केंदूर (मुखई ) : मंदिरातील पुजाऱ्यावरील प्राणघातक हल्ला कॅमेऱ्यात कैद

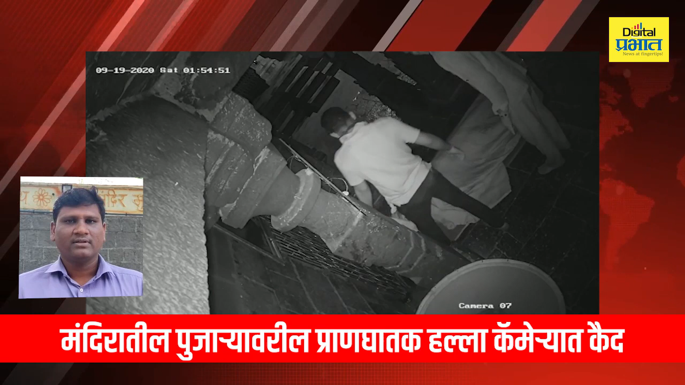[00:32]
अचानक आतून मंदिरातून आणखीन एका व्यक्तीचा आवाज आल्यामुळं त्या चोरट्यांनी पलायन केलं. मात्र ही संपूर्ण घटना CCTV कॅमेऱ्यात कैद झाल्यामुळं येथील परिसरातील नागरिक भयभीत झालेले आहेत.